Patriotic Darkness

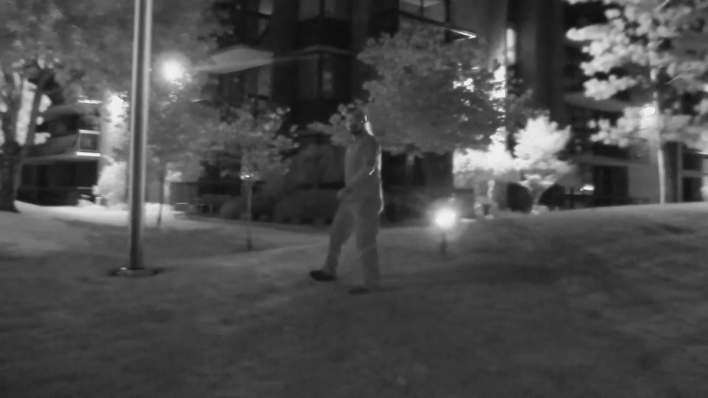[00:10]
So I'm the Dark Ranger here and we're showing a good example of an American flag just softly lit. These light bulb fixtures here are about 60 watts, that's all. They even have a little bit of a smoked glass to kind of cut down on the harshness and it's just enough. You can see beautiful old glory up on the top of the pole. This is a perfect situation, allows people to show their patriotism and also shows a respect for the beauty of the night sky.